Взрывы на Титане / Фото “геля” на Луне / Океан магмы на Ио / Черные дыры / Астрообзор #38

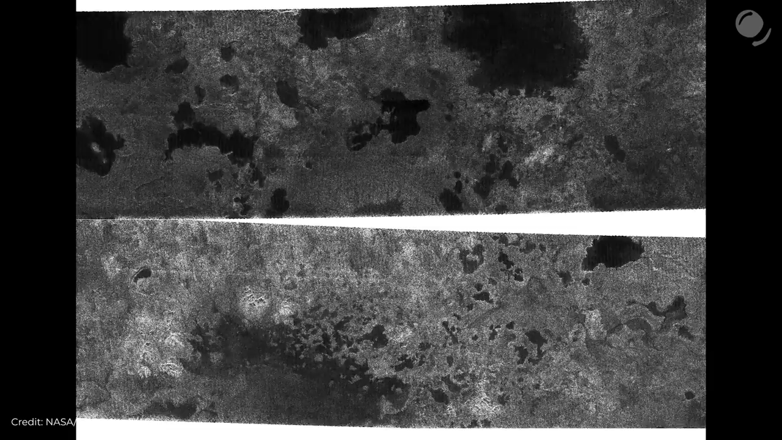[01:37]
Такой механизм может отвечать за образование многих озер.
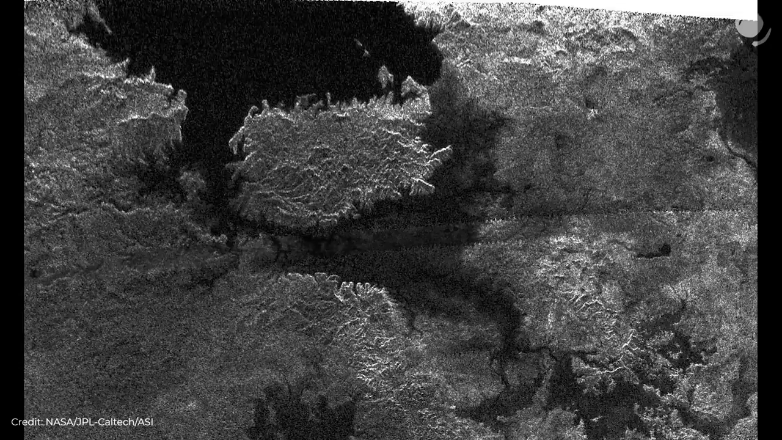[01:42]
Но есть и исключения. Это небольшие озера, десятки километров в поперечнике, у северного полюса Титана.